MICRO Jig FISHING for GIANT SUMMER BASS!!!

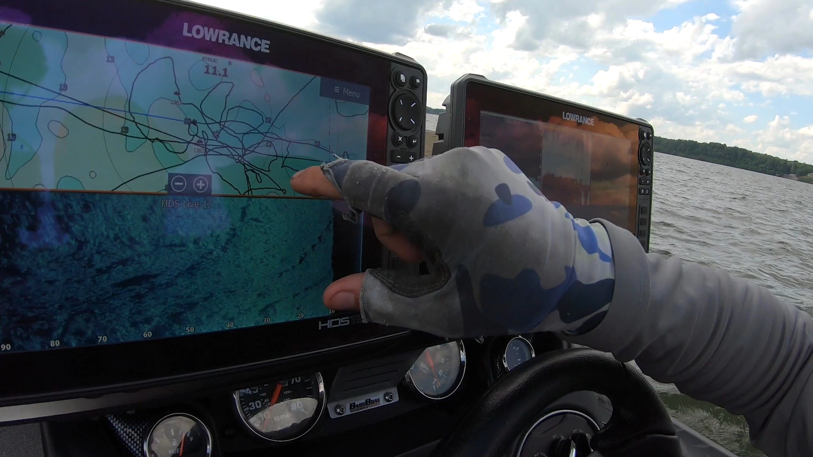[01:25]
You can see on my sea map, it's kind of like the area we were in, but you can see on the side scan and on the down scan, even the 2D, these are all rocks.
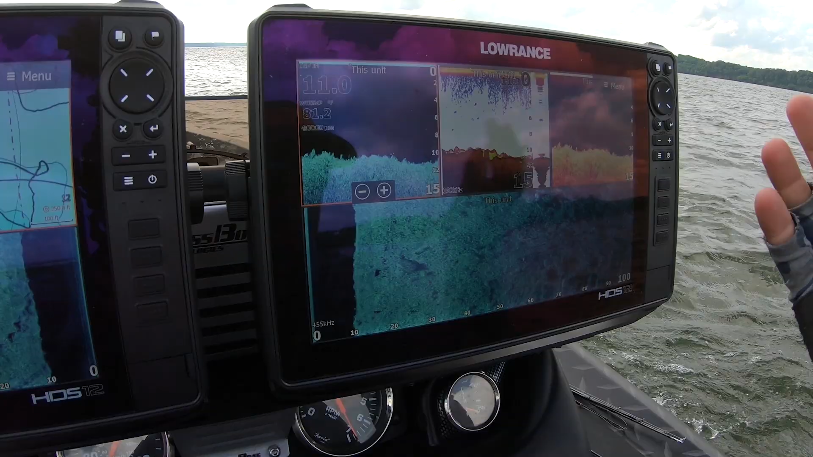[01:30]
All that stuff is rocks.
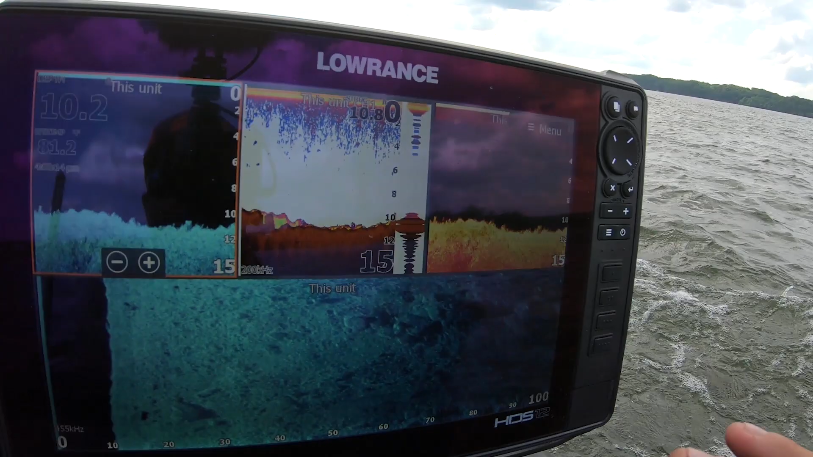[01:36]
All of them chunky chunks, all that. There's a bunch of rocks and they're creating current breaks for these fish. You don't know where they are, you gotta kind of fish for them.